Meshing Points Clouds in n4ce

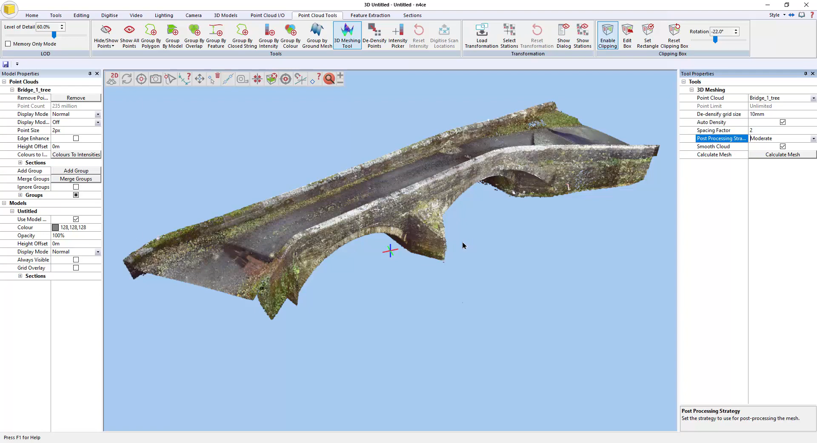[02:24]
you don't necessarily find you've got a mesh which is unusable. And smooth is what's used to essentially remove some of the sort of the fuzz. So if I was to zoom in on this data set here, you can see that there's a little bit of noise in the data.
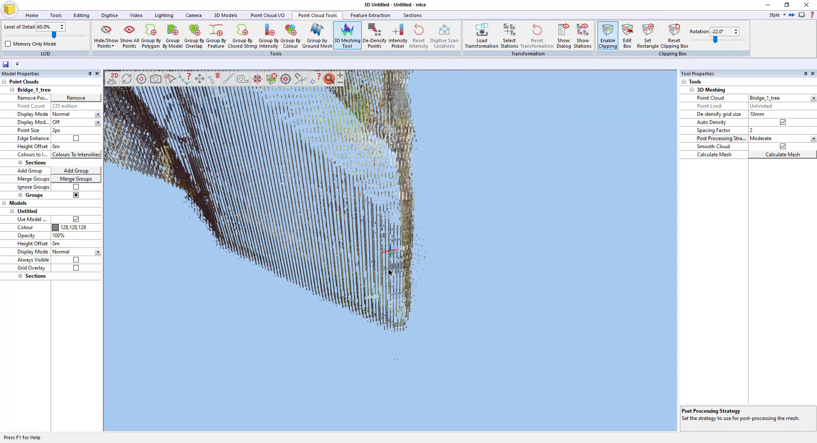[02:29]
So by smoothing,
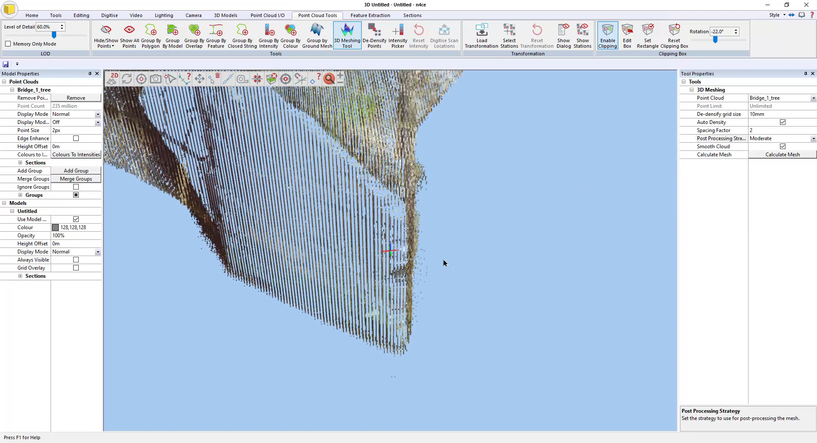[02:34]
you're actually helping to remove that from the algorithm before it actually does some post-smoothing after the mesh has been created. So with these default settings as they are, I'm just going to hit calculate. I'll move this clock over so we can see how long it takes.
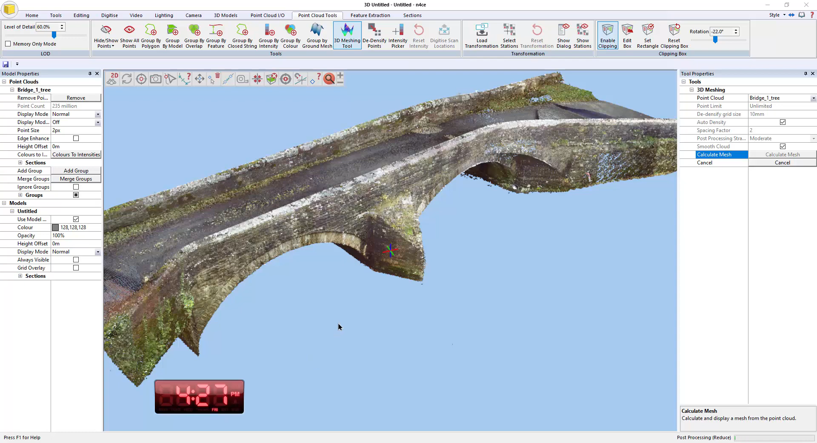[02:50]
I'm running this on a very, very modest i7. It's a good seven years old. So it's not going to set the world on fire. There you go. So it was ultimately meshing 1,508,707 points.
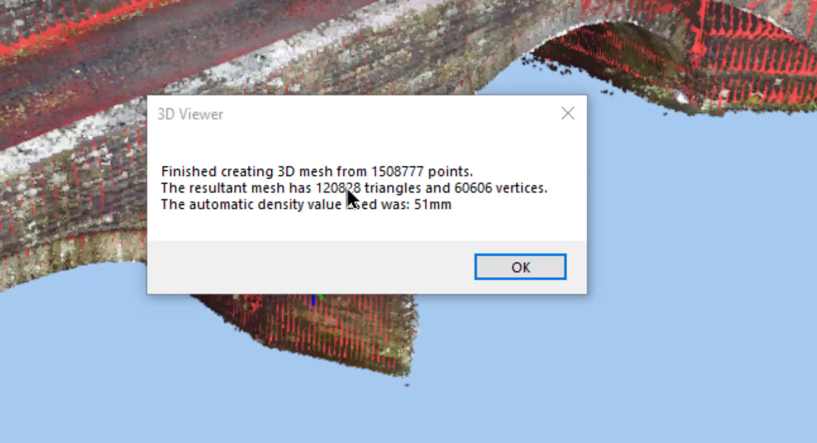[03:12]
So it's 777 points, which gave us 120,000 triangles just over and 60,000 vertices. And the density factor it arrived at was 51 mil.
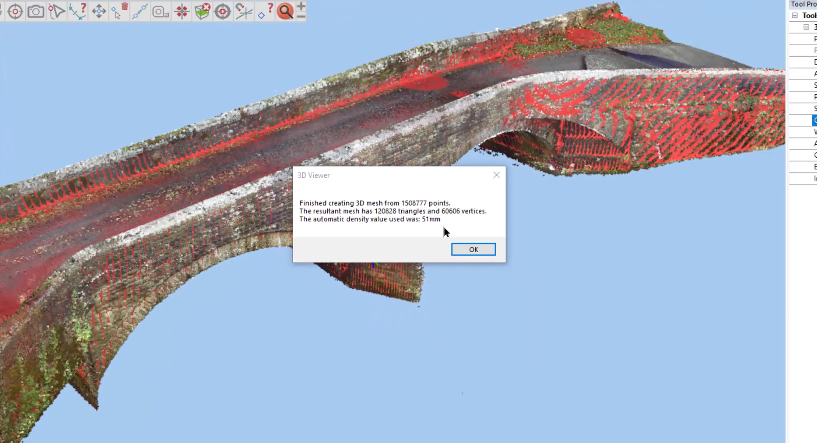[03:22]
So you can kind of think of it as a as a ball, a 50 centimeter, 50 mil ball that was rolling around the surface. And that if you can't, if the surface, if that board doesn't go through the surface, then it basically was able to mesh it.
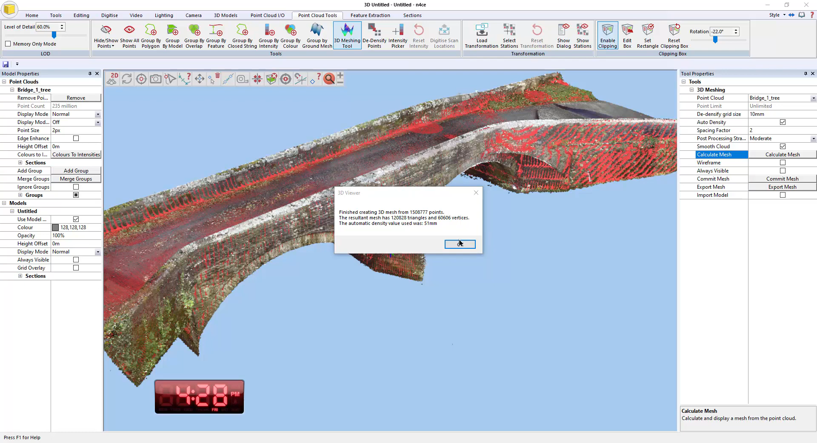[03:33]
So if I turn the point cloud off, there you go. Okay. So you can start to see there's an impression of the surface change there, um, which is, you know, it's a good overall mesh.
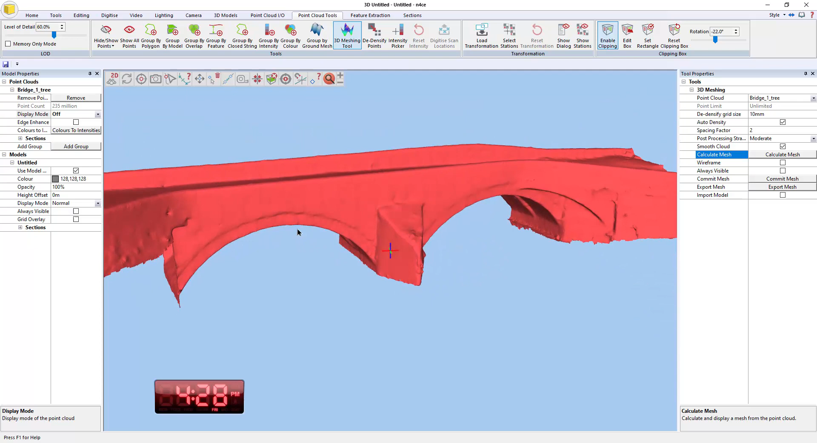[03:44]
Um, the idea of the meshing really is to give clients a surface that they can then do monitoring against so that we can then come back in a month's time. Say we scan the bridge and then we can actually colorize the new scan based on deviation from this mesh.
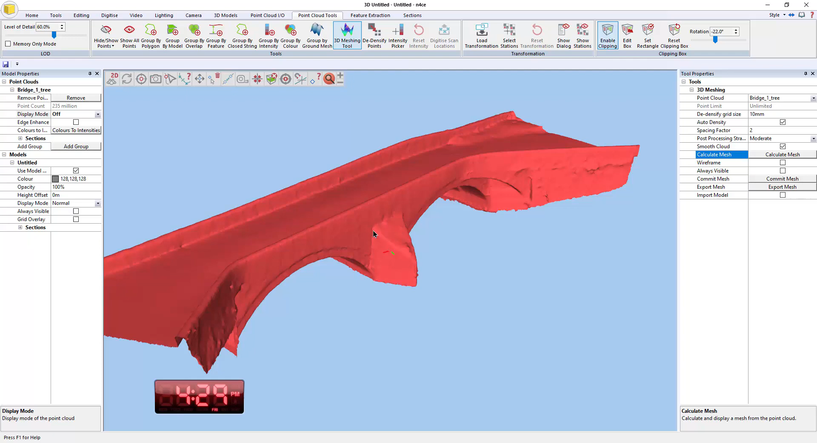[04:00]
If you wanted more detail, for instance, then we can just turn up the settings. So if I set that back to normal, okay, now I could, uh, well, I will need to lower the de-identification factors. Let's say five millimeters. Don't forget that's five million each axis. So it's actually generating a lot more data. Okay. Uh, and I'll leave the spacing factor on two. Again, if you lower the spacing factor too much, you can start introducing gaps into data. So it's best to let that, uh, leave it on two and let the auto density work itself out based on the data.
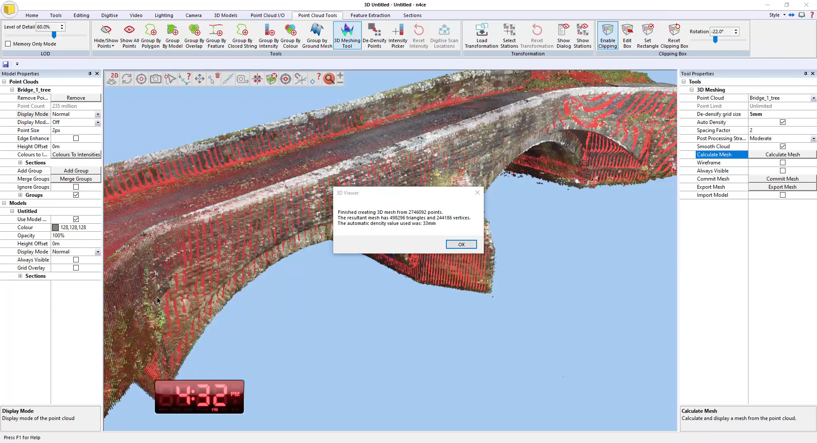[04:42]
It's actually modeling and I will hit calculate again. Okay. There we go. So by upping that to five mil, we actually meshed two million 746,092 points. So nowhere near the 10 million. It has 498,000
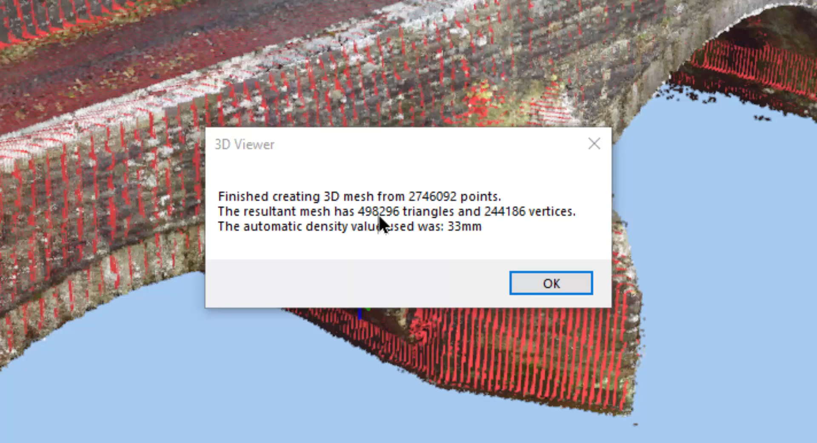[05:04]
triangles and 244,000 vertices and the density value it arrived at was 33 mil. So when I press, okay, if I turn off the point cloud, you see, so now we've actually got a much neater impression there of the change in surface. Um, but if I put it in wire frame, you can see that we actually have less triangles, you know, where there's less change, but it's keeping, obviously keeping the triangles where it needs them.
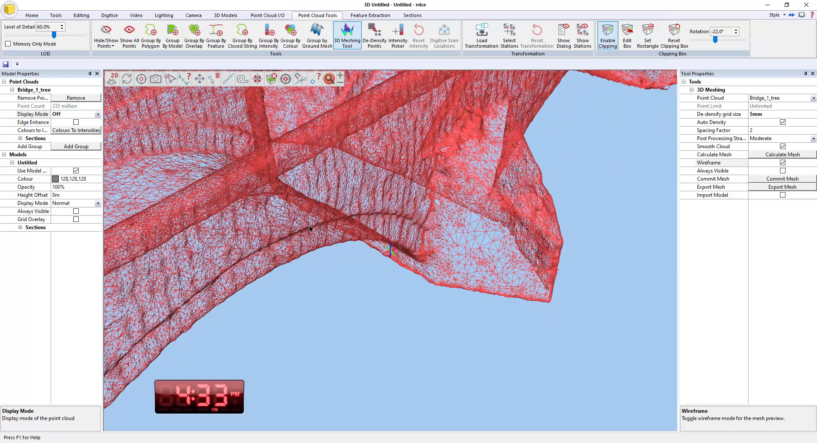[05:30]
So that's the whole point of the meshing. Oh, sorry. That's the whole point of the moderate post-processing. Okay. So if I wanted to, now I can then, uh, I can commit this meshes.
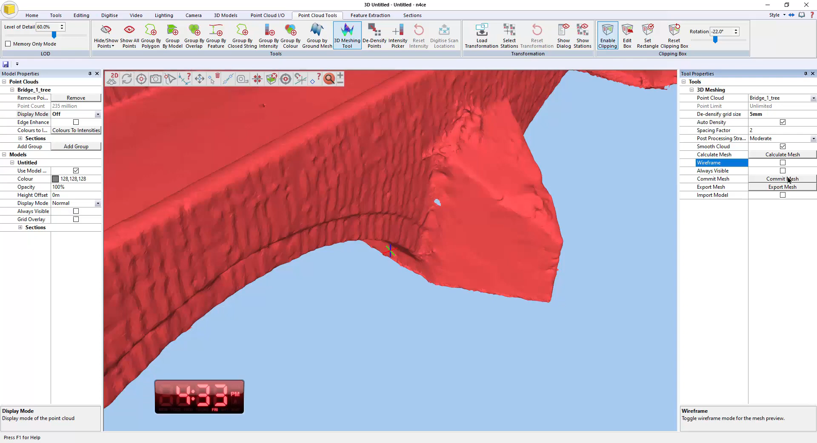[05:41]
And if I hit commit mesh, fundamentally that turns it into a DTM, but obviously a DTM would have no real, uh, uh, sent with, there'd be no sense in making a DTM because obviously we've got overlapping triangles.
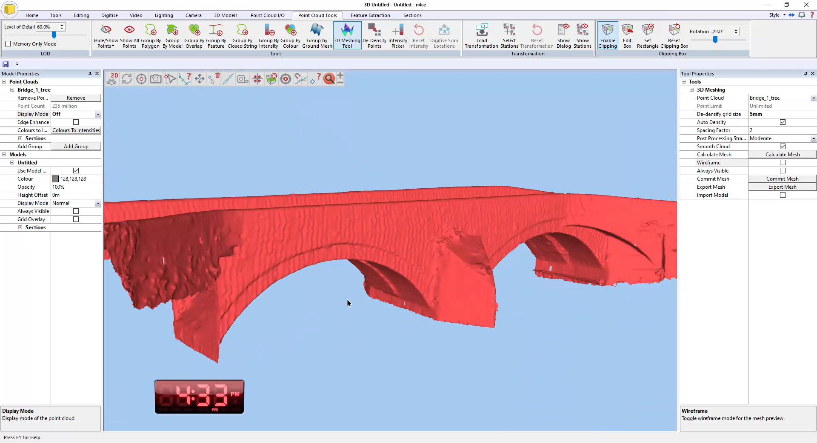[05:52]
So you'd basically then instead choose export mesh. So that's the simple example. And instead, what we're going to do now is I'm going to now load in a slightly more complex one.
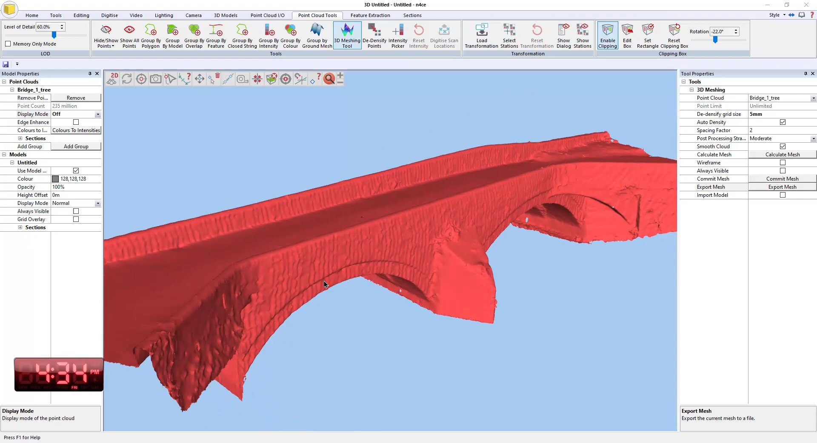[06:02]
Okay. So here I have a reasonably dense scan of a, of a church entrance. Okay.
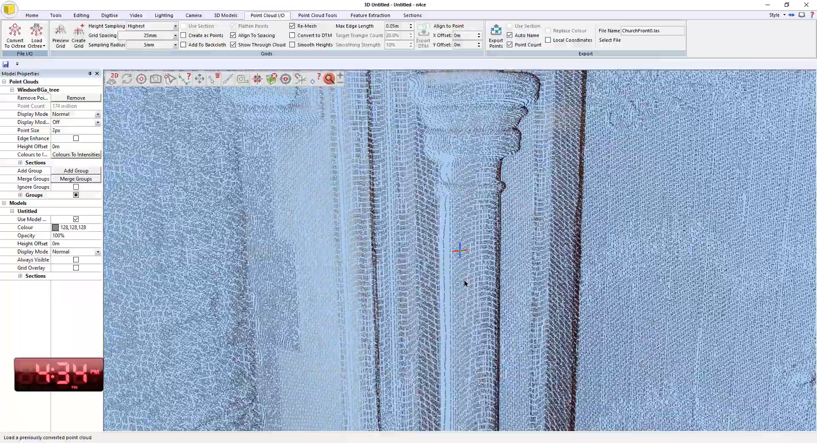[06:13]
If I zoom in, you can see we've got quite a lot of data here and we've got some quite nice stone work. Um, and what I'm going to try and do is, is see what results we get when we mesh this.
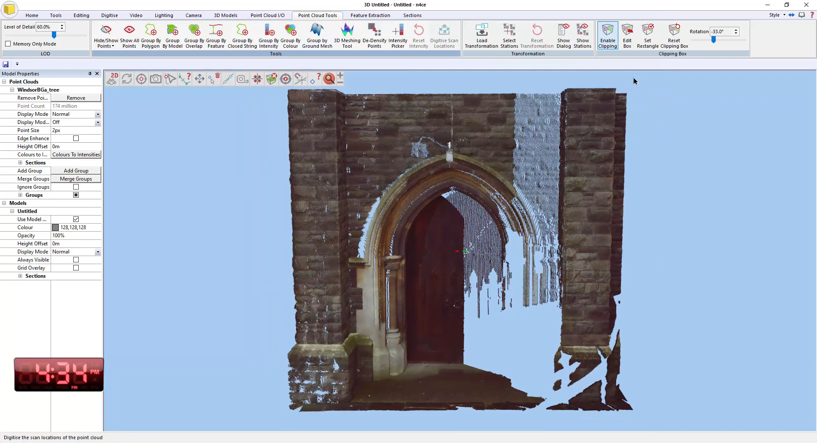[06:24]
So I'm going to go to tools, 3d mesh. So it's remembering the settings from the bridge. So I'll leave them as they are for the moment. And I would just hit create mesh.
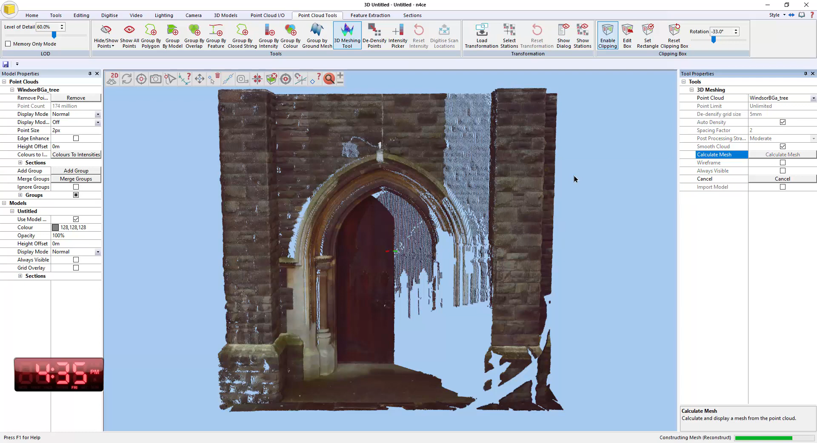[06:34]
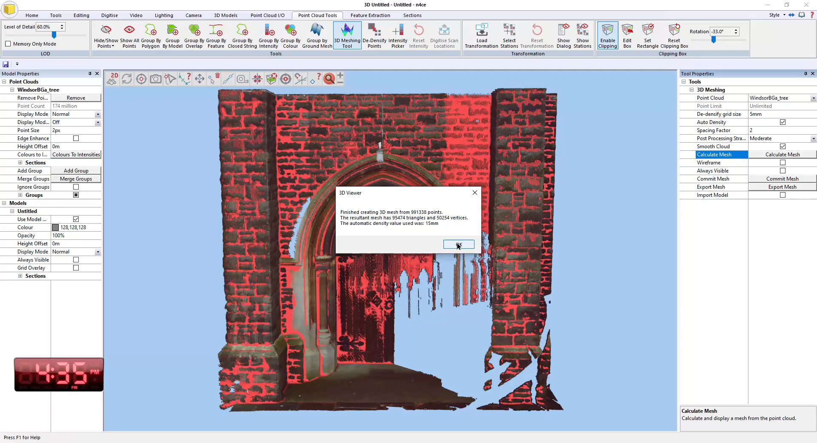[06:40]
Okay. So let's see how that looks.
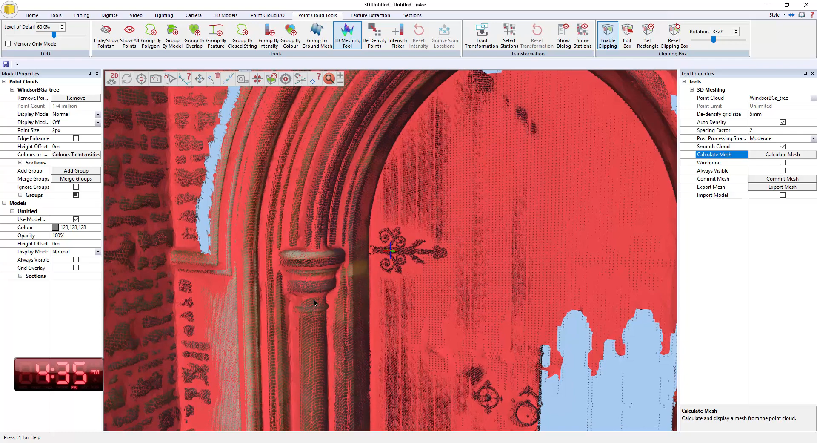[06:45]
So if I zoom in and turn off the point cloud. Okay.
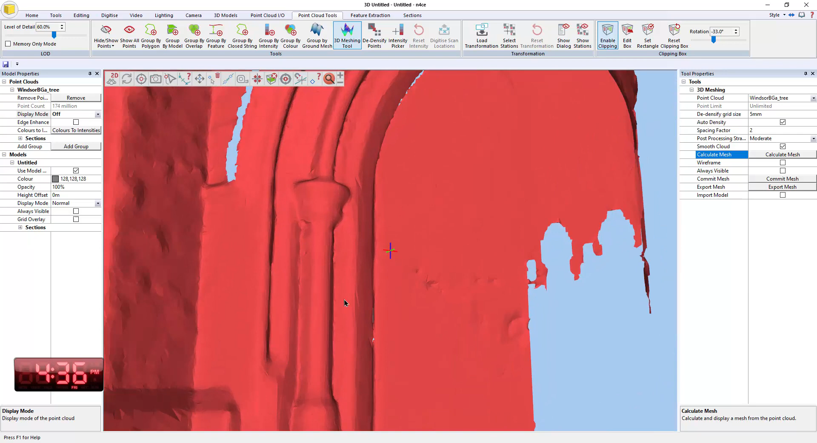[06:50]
So you can see the stonework is kind of okay, but it's a little bit for my, for my taste, it's a little bit over smoothed. Um, I think we might be able to do better there.
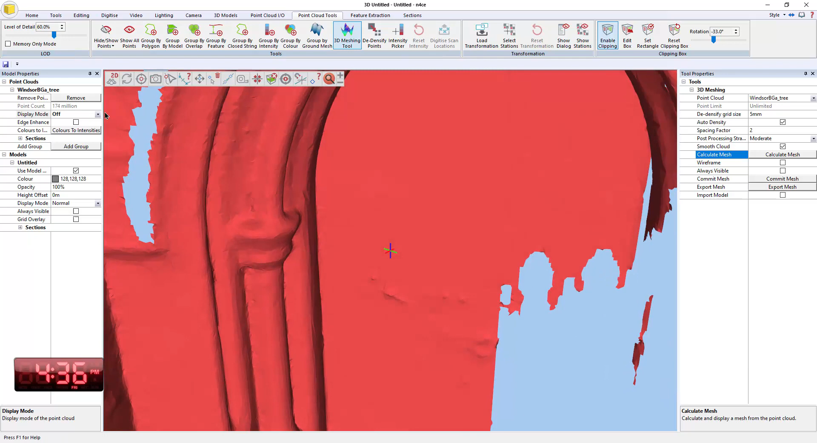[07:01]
So what I'm going to do is turn the point back on and go from a de-densification factor of one or say five mil. So let's go down to two millimeters and I'm going to turn off the smoothing and let's see what we get.
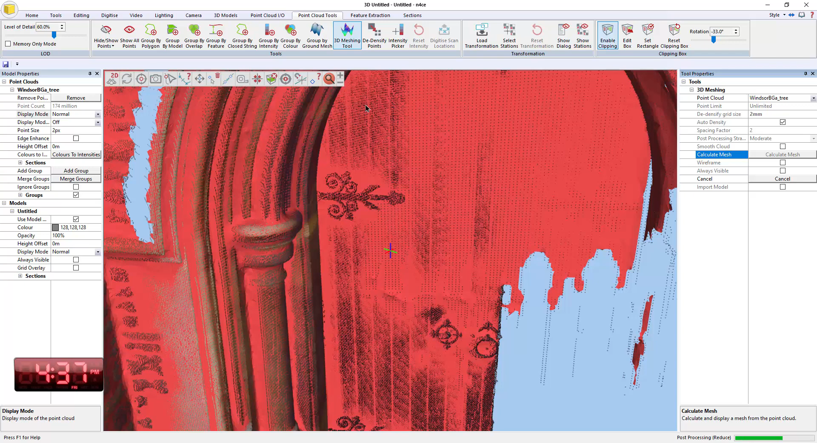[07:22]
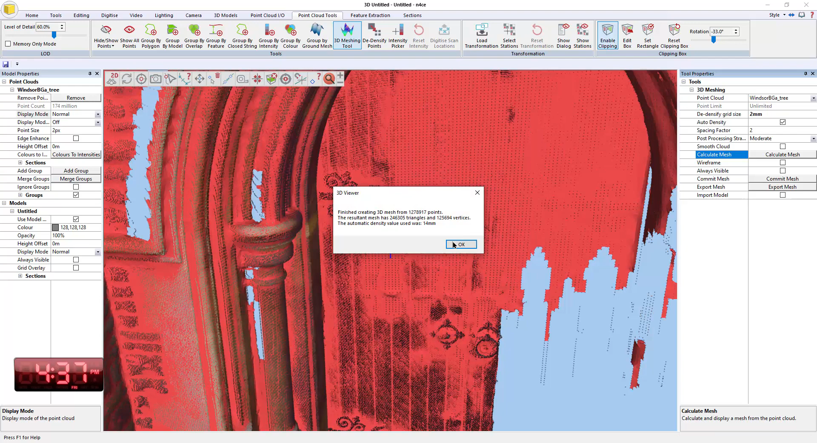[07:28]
Okay. So you can see now the mesh has changed slightly and we've got some holes now where we didn't have them before.